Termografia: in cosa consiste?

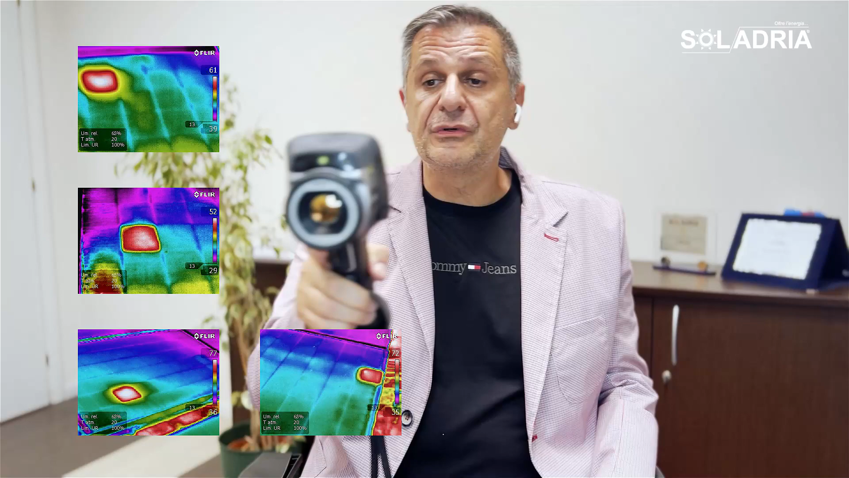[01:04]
In questa maniera noi andiamo alla ricerca dei punti caldi,
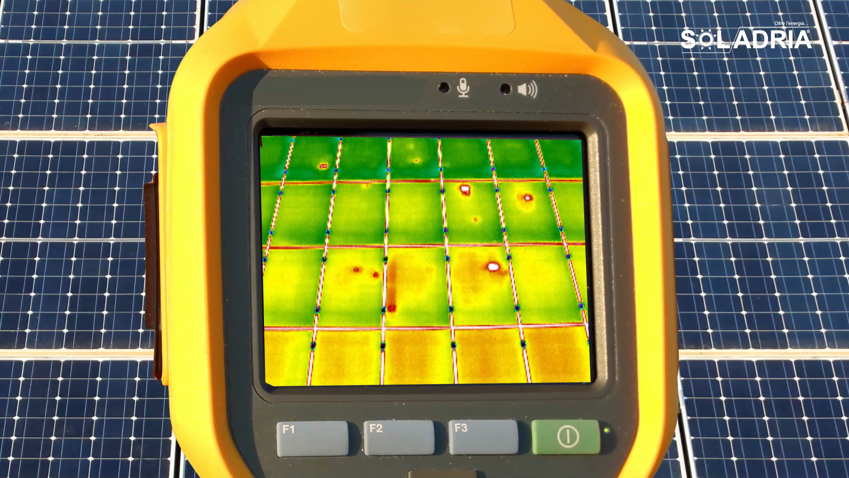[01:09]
punti caldi che posso trovare nel passaggio di energia tra cella e cella,
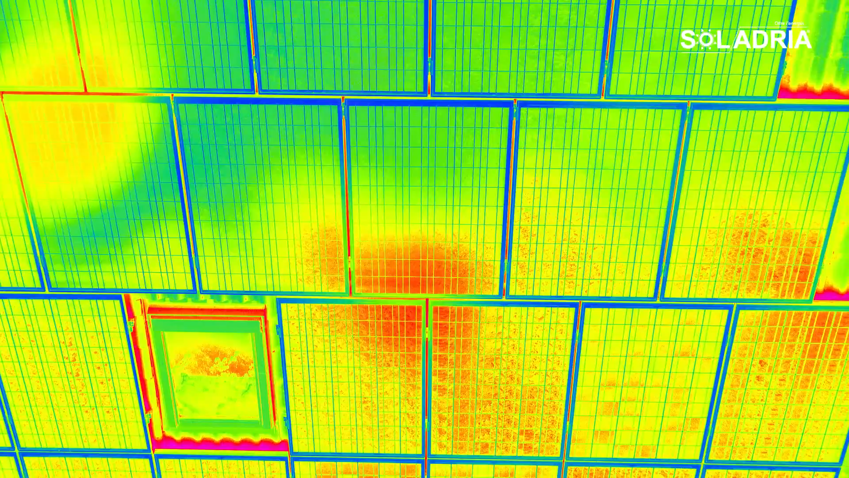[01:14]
o anche nelle connessioni tra modulo fotovoltaico e altro modulo fotovoltaico.